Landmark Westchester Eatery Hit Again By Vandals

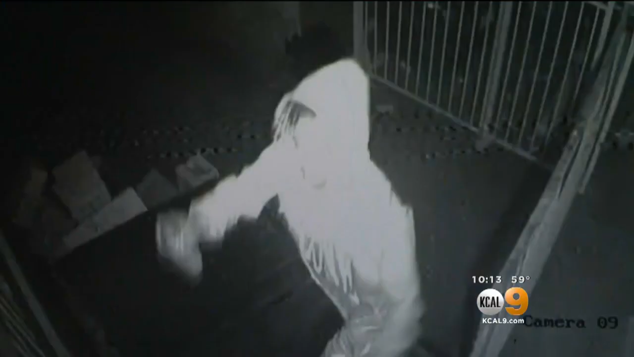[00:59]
THIS IS VIDEO FROM EARLY SATURDAY MORNING. SOMEONE JUMPED ONTO THE DUMPSTER TO SPRAY PAINT.